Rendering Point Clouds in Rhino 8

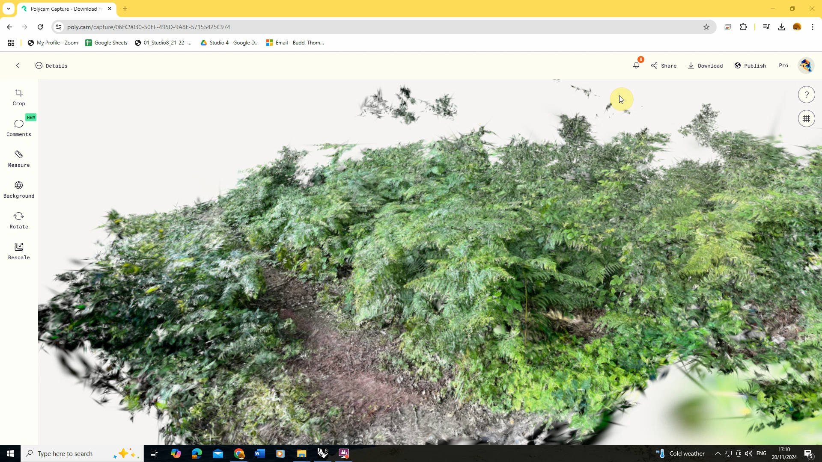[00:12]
as a ply file now you don't have to do this in polycam you can get it from other sources but i found that ply or pts file
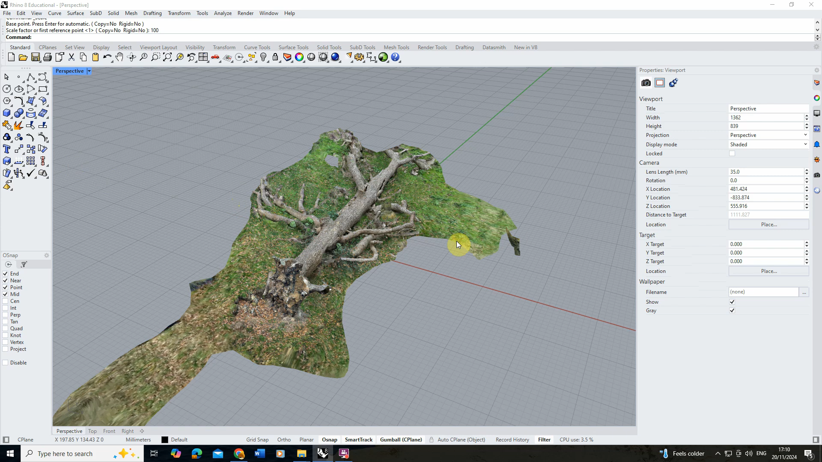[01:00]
a nice size and there you can see i've now got my file in here it looks like a complete mesh but if i zoom
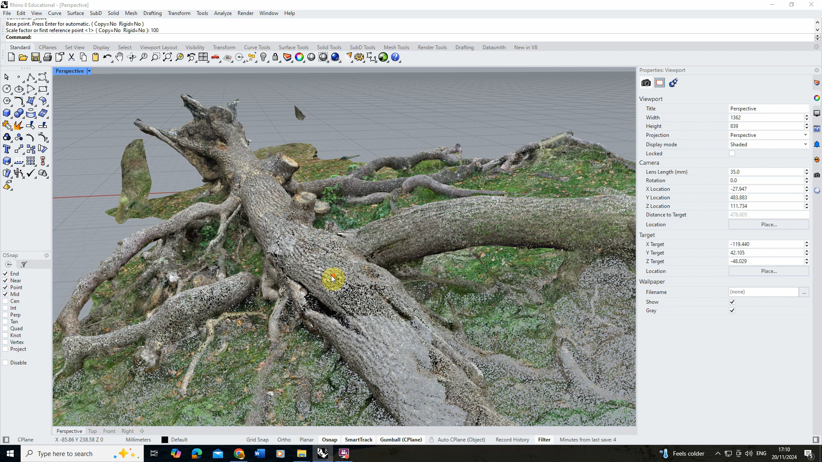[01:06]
in you can see it's made up of lots and lots of little points and there's actually probably around a million or two million separate
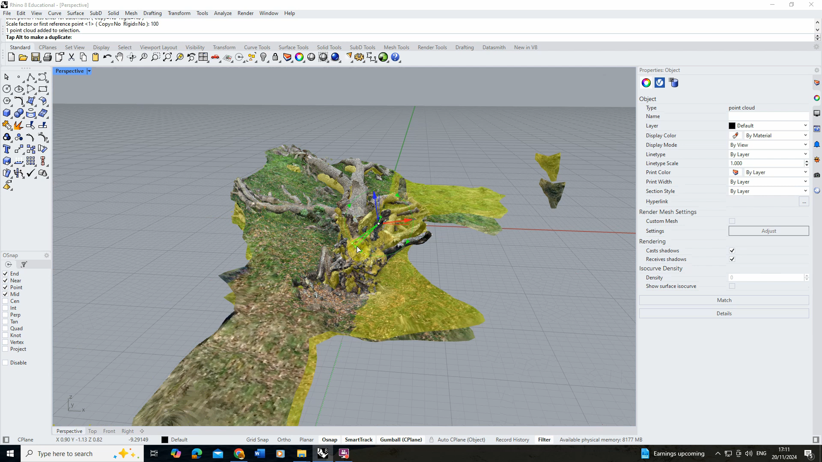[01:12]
points in this file that we can see here and i'm just rotating it just to align it nicely
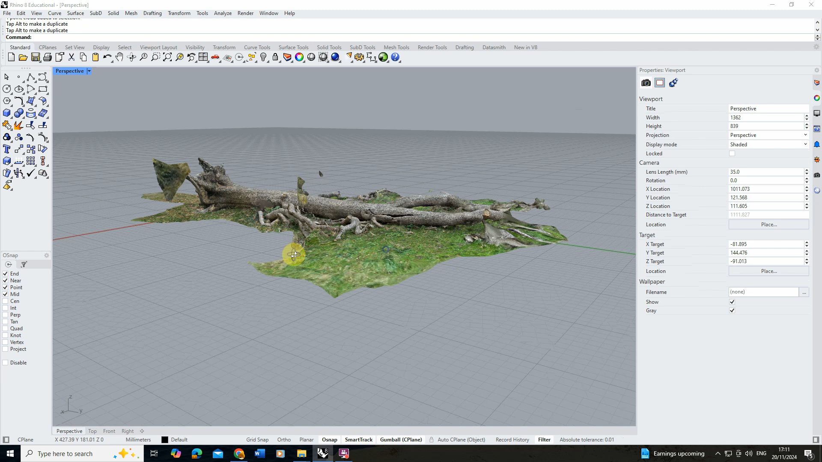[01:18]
to the ground now once this comes in it might be you actually want to use this in your renderings and you might want to have it as the backdrop of an image or as its own piece which can capture light capture shadows
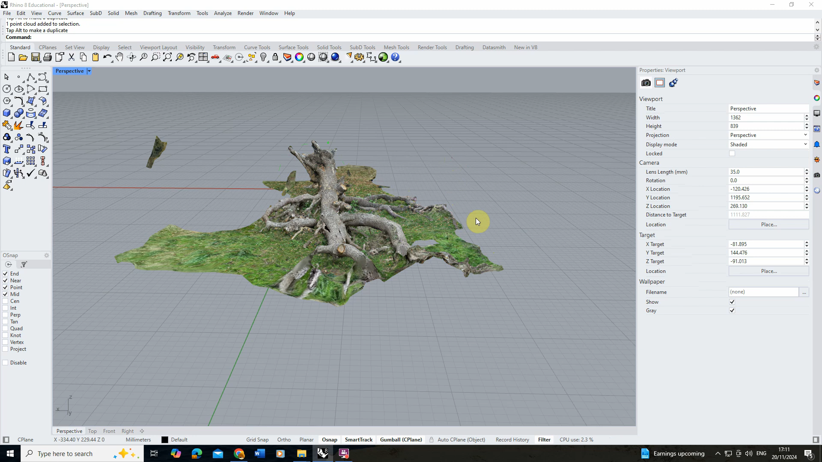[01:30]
in a unique way now what you'll find with point clouds is actually there's no specific sort of volume or surface data that comes with them they're just made up of a series of points which are essentially vectors or coordinates that
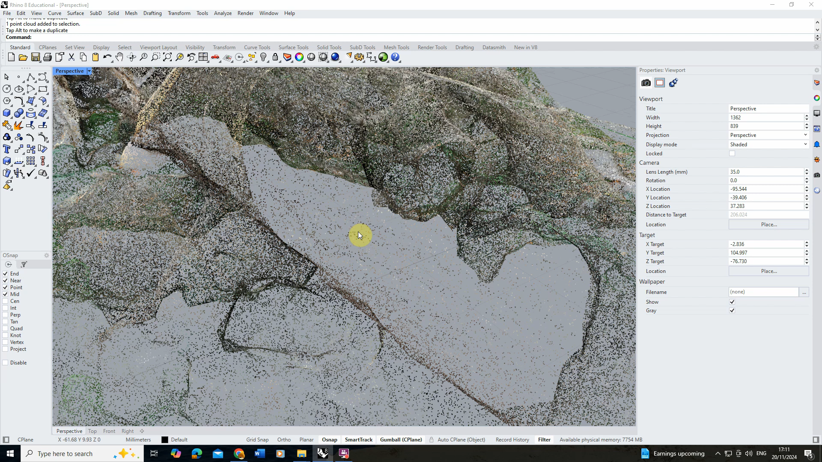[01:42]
exist in your rhino file but if we go to render them for example so if i kind of zoom in a little bit on here go into render and just click on
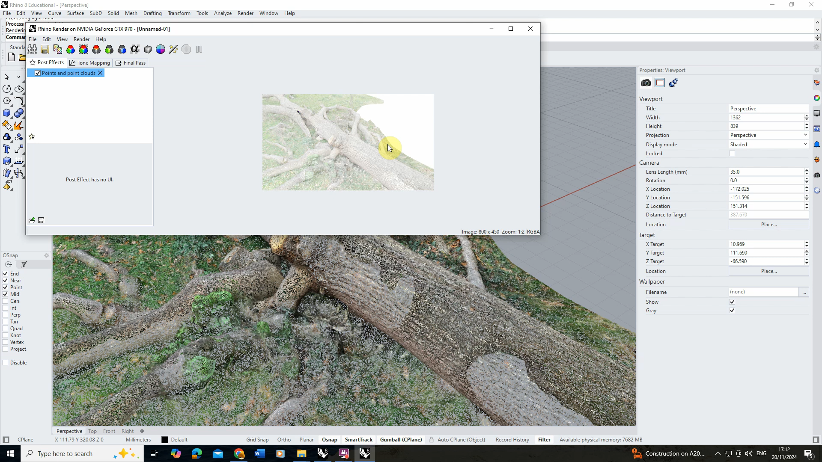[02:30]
placeholder for some of the points which are then able to capture light and we're able to render them out in our scene this is quite a sort of stylized method but might have an application for some of the renders you're doing so to do this i'm just going to close off that point effect there and we're
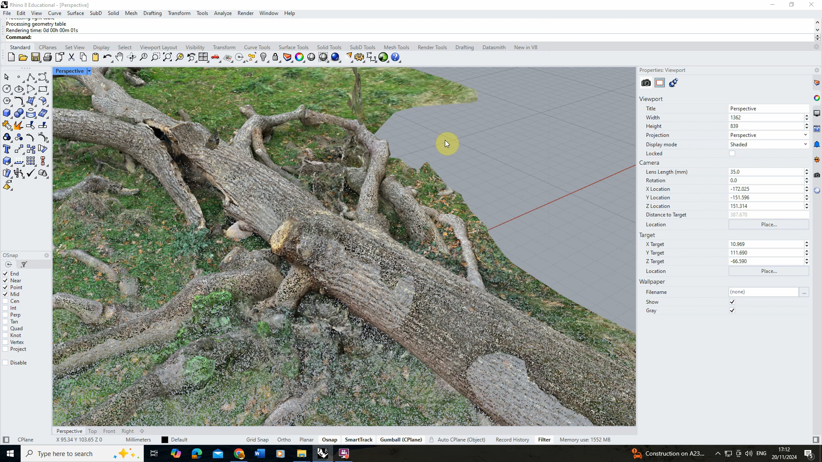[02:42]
going to do is we're going to open up grasshopper to allow us to start to create some physical points on this surface using my point cloud as a reference for that so to do that we're just going to
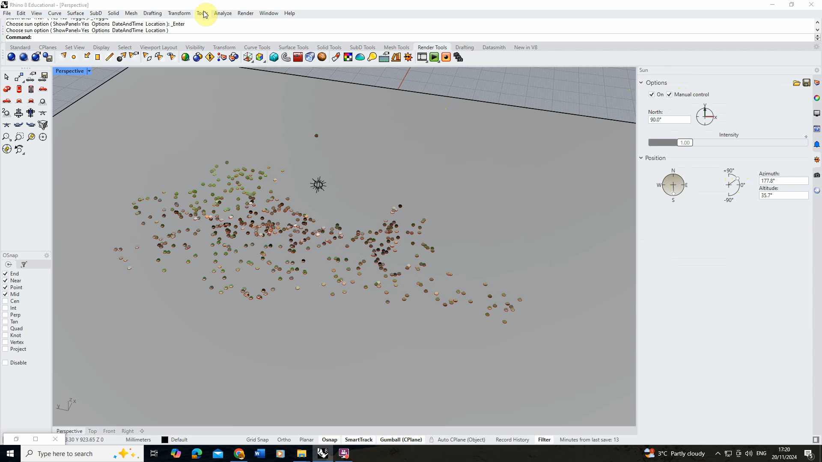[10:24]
and we're going to zoom in a little bit and then we're going to do another render preview just to see what that looks like again
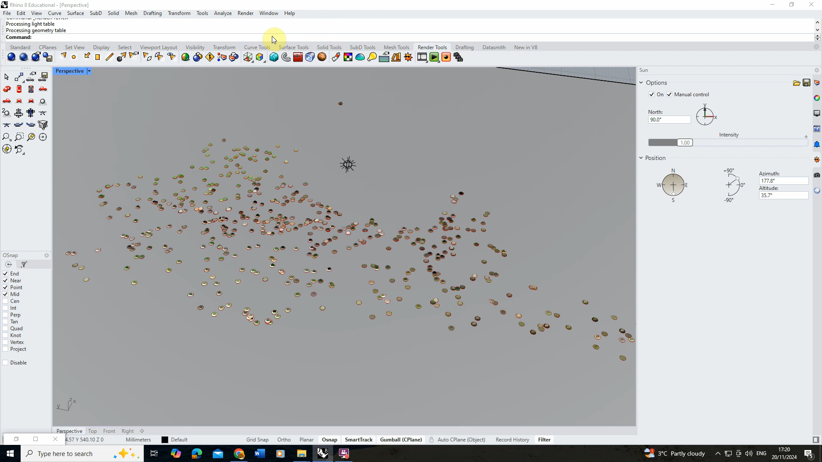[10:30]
and here you can see we're now getting all of my points and we're getting shadows cast on top of them as well so we're actually sort of physicalizing these points and allowing them to cast shadows back on
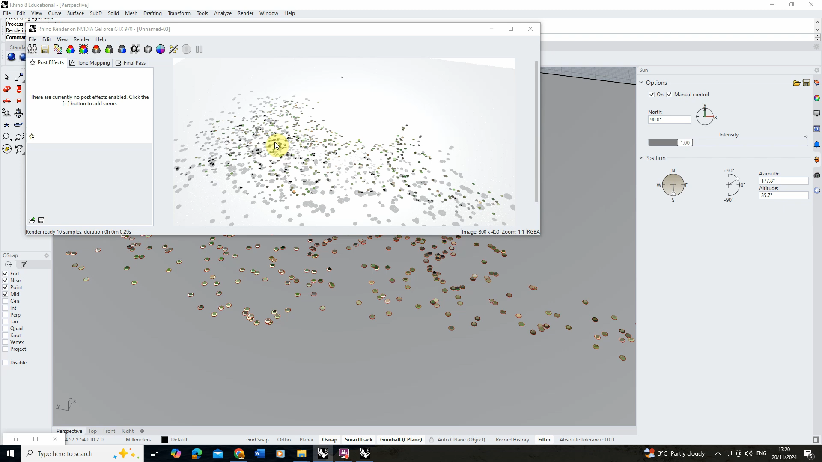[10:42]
the scene now this can work really well as well if you then take your light and let's take the light here we'll go into the properties and let's make this a really bold color like a bright red for example and
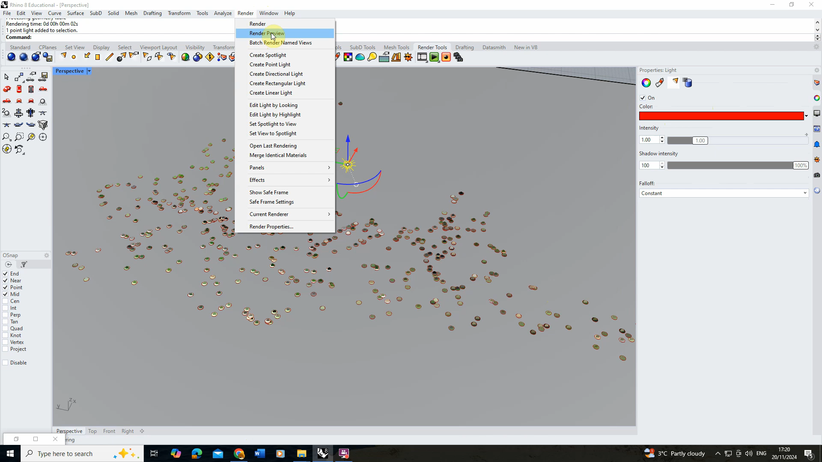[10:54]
we'll go back to the render preview there and what you'll find is that red will actually cast on the points as well so they'll start to pick up
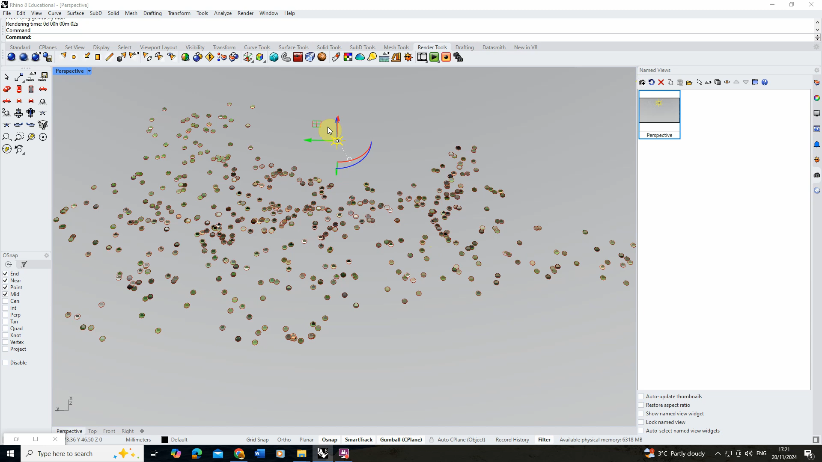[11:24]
what we can also do with this is if we go back to our grasshopper file we could actually then say actually i kind of want a few more